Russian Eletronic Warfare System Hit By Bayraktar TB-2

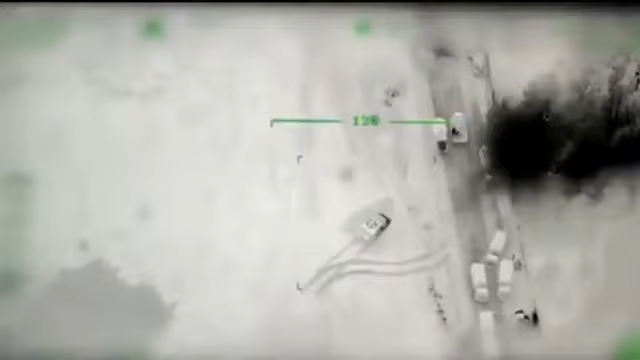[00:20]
The Ministry of Defense of Ukraine released a video in which Ukrainian drones hit the Russian Electronic Warfare System,